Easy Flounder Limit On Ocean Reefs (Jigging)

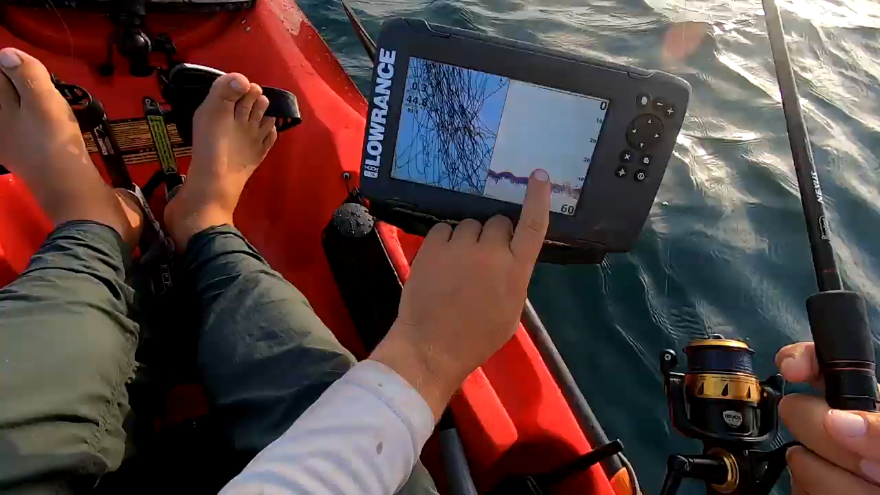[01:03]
Scattered structure down here. I mean, this is a big area I'm fishing, so I've got to work it a little bit. Try to locate some life.